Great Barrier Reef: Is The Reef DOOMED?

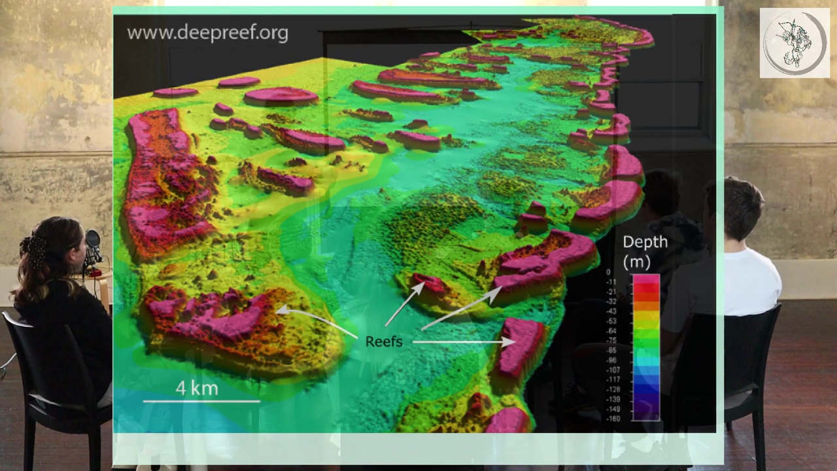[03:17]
most of the time this area is actually not covered with water so if you go back 20 000 years the sea level was a lot lower and these were just flat top hills right but
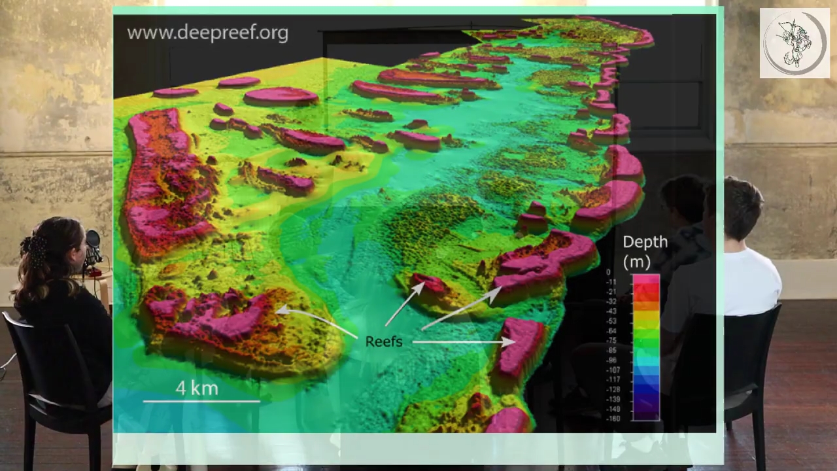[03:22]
every time the water comes up they build up all that coral that dies and lots of coral dies all the time it builds up